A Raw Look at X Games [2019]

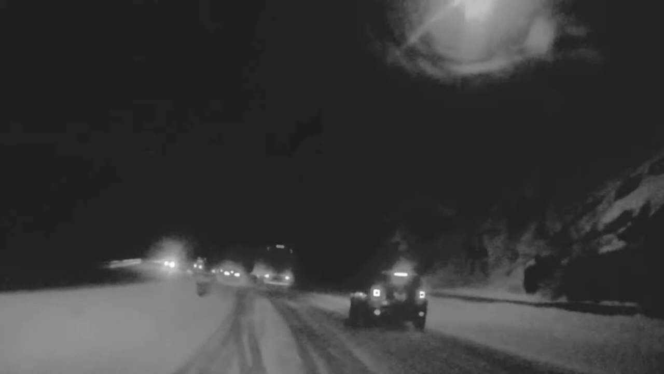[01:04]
Oh, where's my blinkers? Where's my emergencies? Right here. This guy's going in, too. Where are they? I don't know where they are. Oh, I got them. They're on there. So that was gnarly, but we're here safely.